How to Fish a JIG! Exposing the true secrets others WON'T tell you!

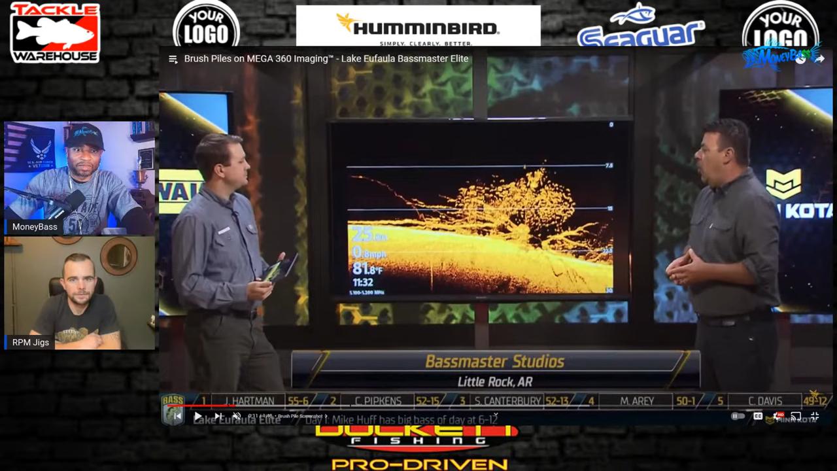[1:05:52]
All right. So, Colin, you can see the screen okay? Yeah. All right. So, guys, basically what we're going to do is take a look at a video clip.
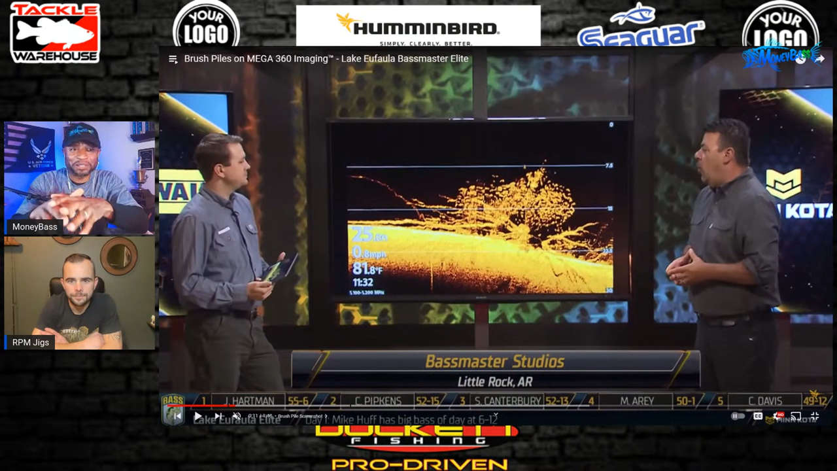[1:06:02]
And in the comments, make sure you guys get active in the comment section. And also, the guys that are here from the money team, I definitely want to see you guys getting active in the comments, letting me know what you see on the screen, what you would use to fish it, and why you're choosing those baits. All right. So, let's go ahead and take a look at the video clip. And we will go from there. All right, here we go, guys. What a brush pile looks like beneath your boat. And if you take a look at this, here's the bottom of Lake Eufaula right here.
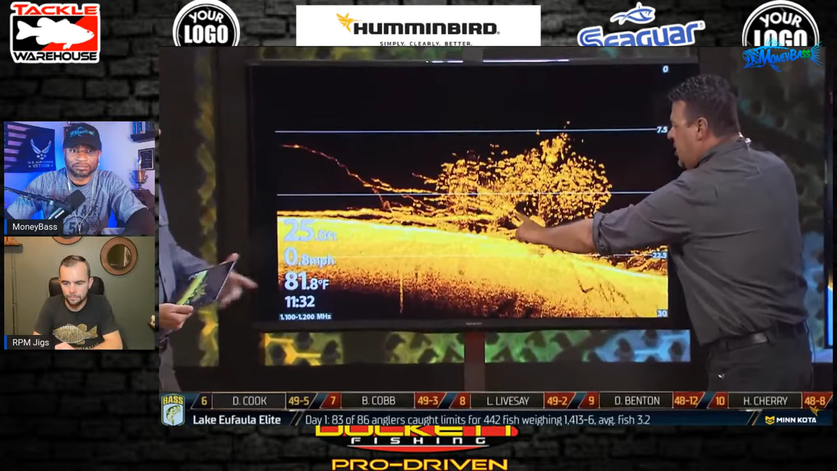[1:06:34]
On screen: water 81.8°F
And then you'll see that brush pile with the branches coming out with a pile of bait above it with the bass beneath it. But the other side of this is a lot of the technology that these guys are using. Ronnie, let's go to what's called Mega 360. And here's what it is. You see the boat in the center, okay? With this 60-foot radius, it's basically underwater sonar to show you. Right here, you would want to make that cast. Here's your brush pile off to about 2 o'clock, and you see that brush pile at about 30 feet from your boat.
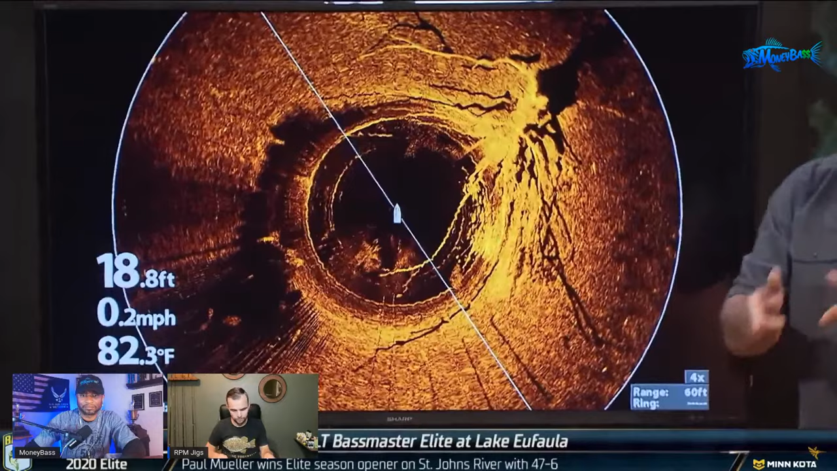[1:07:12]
On screen: depth 18.8 ft, water 82.3°F, speed 0.2 mph
So you basically make a cast at 2 o'clock, and you will come right through that brush pile. We said this enough, is it's a law of average. If you can hit 50 of those a day, and trust me when I say this, there are tens of thousands of planted brush piles in this lake.
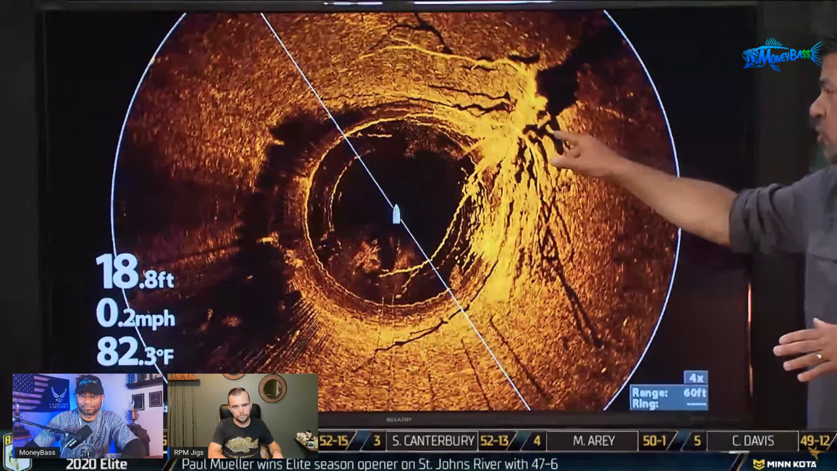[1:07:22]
On screen: depth 18.8 ft, water 82.3°F, speed 0.2 mph
If you can hit as many as possible, make 3 to 5 casts to these brush piles throughout the day, somewhere you will catch 5 big ones. And they say, oh, that looks good, guys. Look at that. That is the 360.
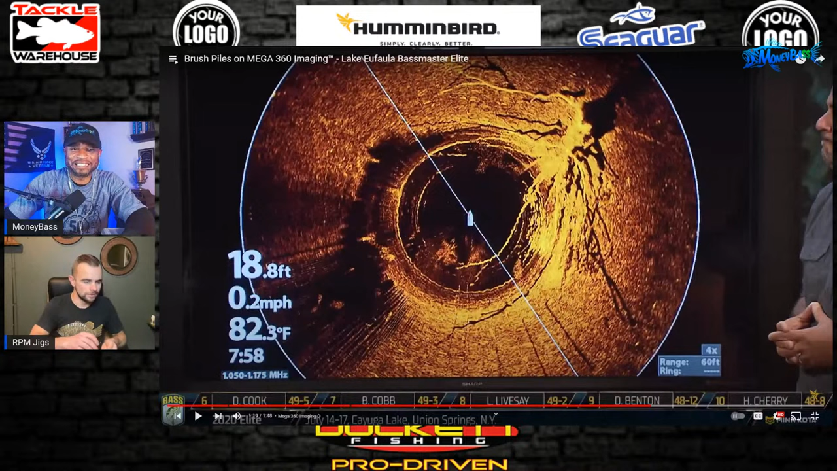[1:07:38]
On screen: depth 18.8 ft, water 82.3°F, speed 0.2 mph
That is a very big brush pile. All right, man. Now, hey, have you fished Lake Eufaula before?
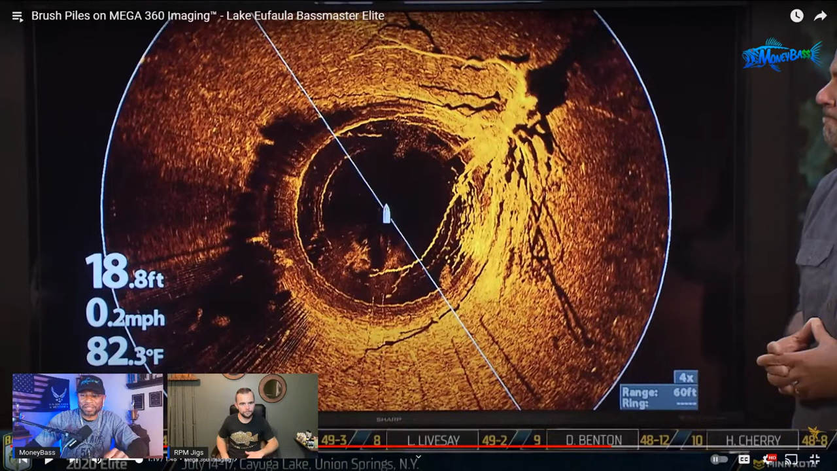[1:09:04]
On screen: depth 18.8 ft, water 82.3°F, speed 0.2 mph
So, hey, it's a little bit different time of the year than it is from right now. So I guess you guys can keep that in mind, too. But with that 360, you see that big brush pile. That is a very, very big brush pile, guys. And that is sitting off, like he said, to that 2 o'clock section.
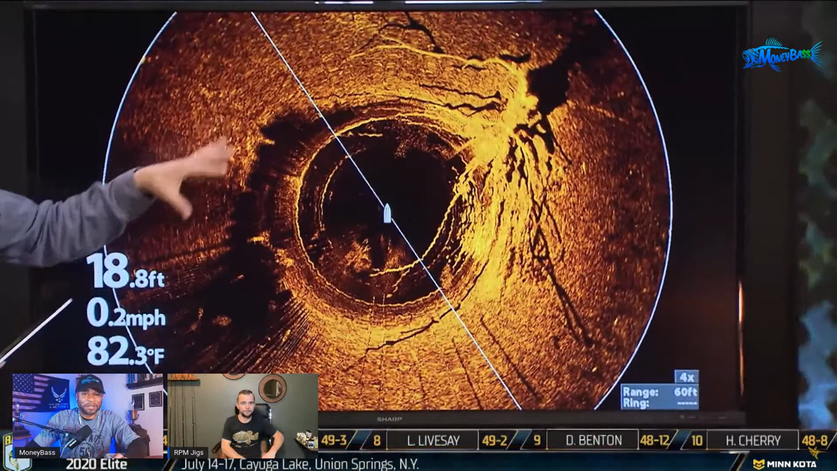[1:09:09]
On screen: depth 18.8 ft, water 82.3°F, speed 0.2 mph
So, all right, guys, get active down in the comments. You see what you're working with right there.
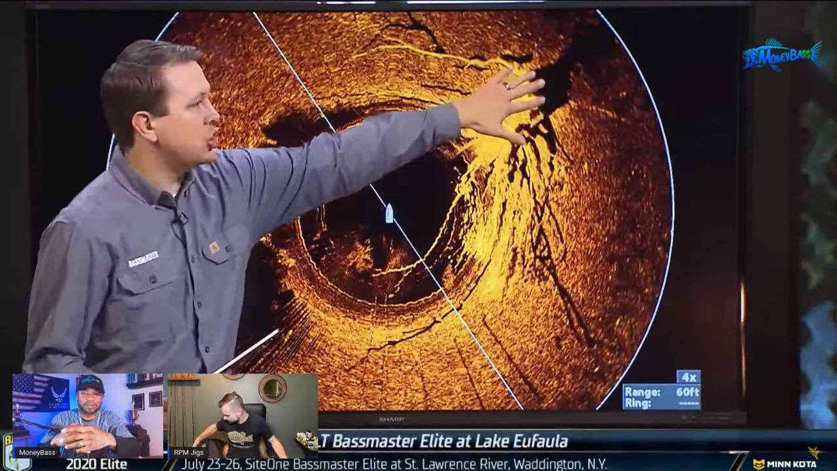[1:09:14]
We're fishing a very big brush pile.
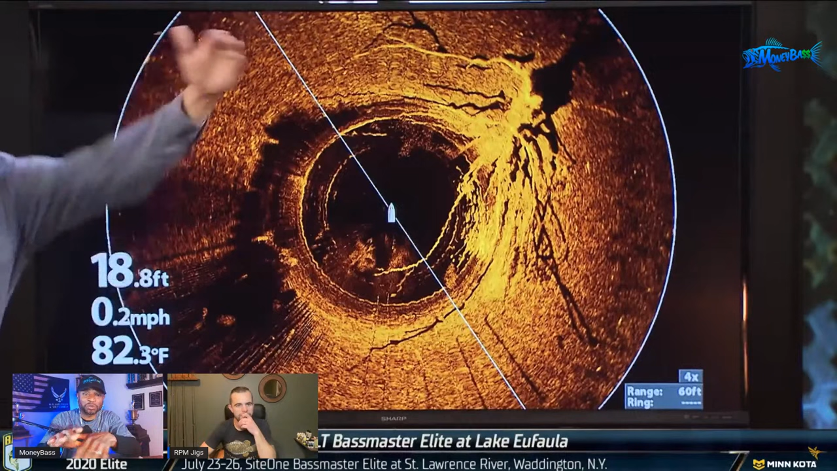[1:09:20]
On screen: depth 18.8 ft, water 82.3°F, speed 0.2 mph
And, I mean, you can see the tree roots, see the branches and everything on there. Not sure if that is something that just occurred naturally. It may have. But sometimes a lot of guys, they get out there and they put this type of structure out there on the water so that they can come back and fish it later.
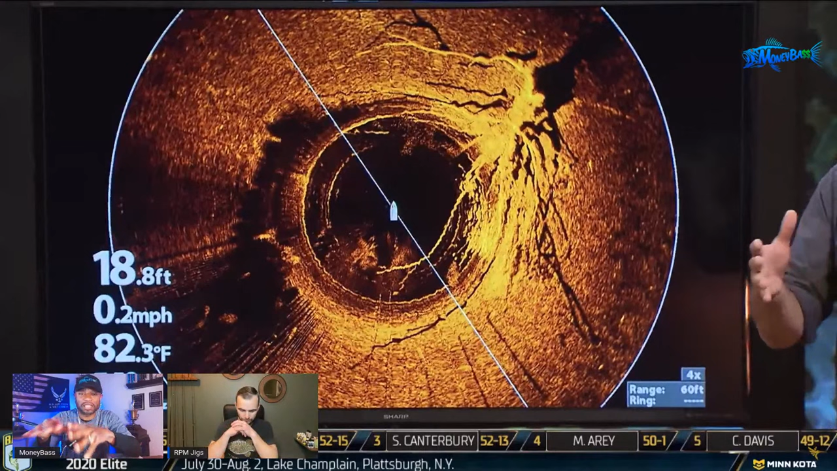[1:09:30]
On screen: depth 18.8 ft, water 82.3°F, speed 0.2 mph
So based on what you're seeing, if you're familiar with fishing that 360, put in the comments, how would you fish that? Let me just go back just a little bit. How would you fish that? What lure would you use and why would you pick that? And then, so let's go ahead and get right into it.